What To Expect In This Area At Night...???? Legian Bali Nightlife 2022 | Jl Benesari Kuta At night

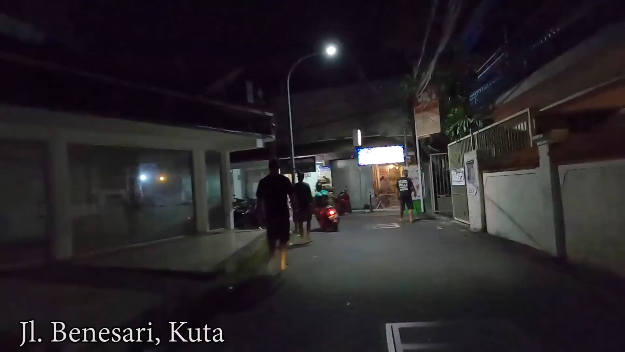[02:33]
okay so let's continue in this area some businesses are open and here on the left side the tattoo studio I think it's still open and there are some people in front of the studio
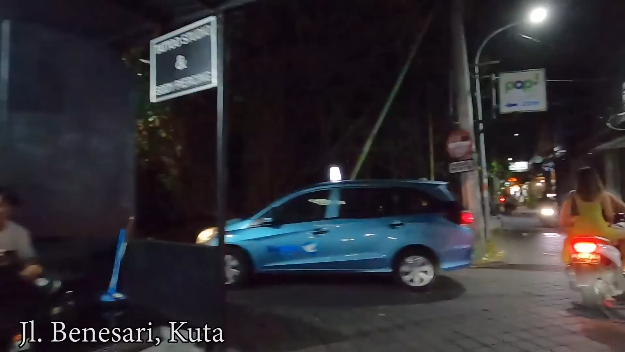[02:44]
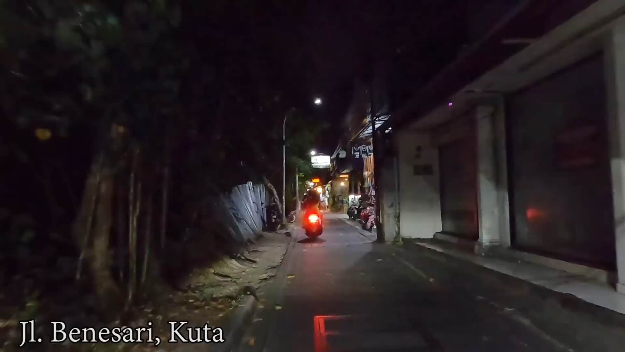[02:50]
here on the right side there are some shops still open guys by this time and here as you can see small cafe or restaurant is open but still quiet hopefully later they will have more guests to visit their cafe
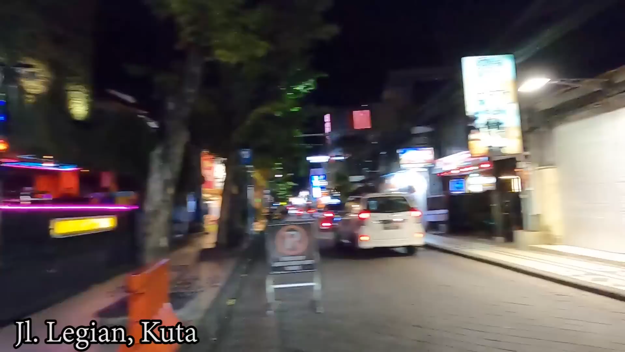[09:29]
will not open tonight and here on the right side is the espresso bar open
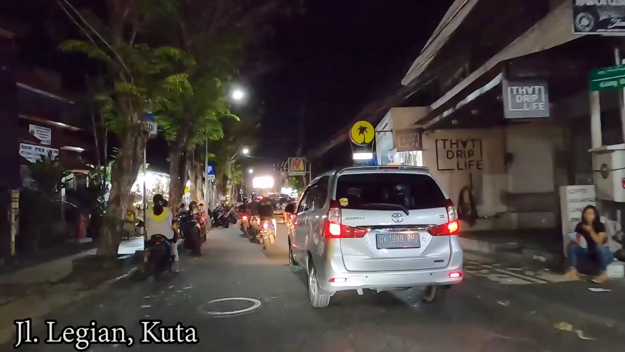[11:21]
and here on the left side a lot of shops still open and they have nice stuff so if you like to do some shopping by
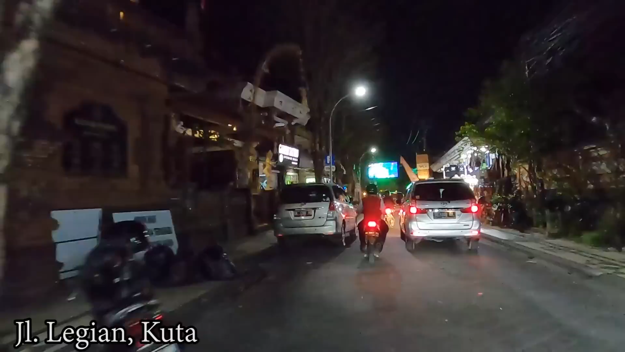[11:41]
okay so let's continue here if you go to the right you will go to Jalan Pantet Kuta which is to go to Kuta beach and beach walk mall and this time I will go to the left here and in the front of us that is the Mexican restaurant or cafe